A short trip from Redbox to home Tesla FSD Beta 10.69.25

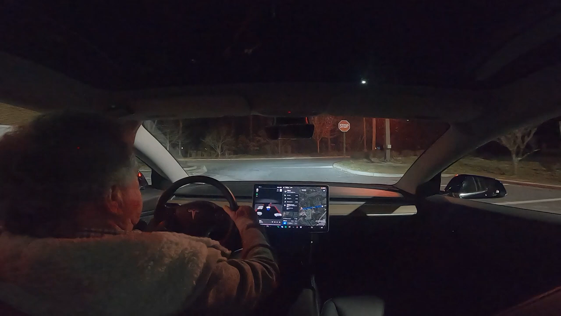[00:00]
Let's see if it can figure its way out of here. If it goes, it needs to go now. Yup. Good. Perfect. Perfect.